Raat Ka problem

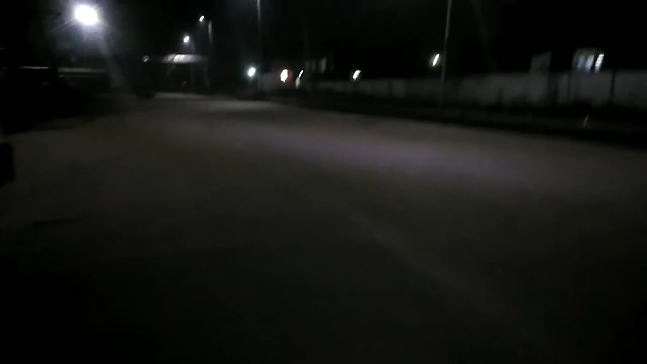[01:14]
दिन में कितना यह हमें गारी आता है और यह भी कुछ भी नहीं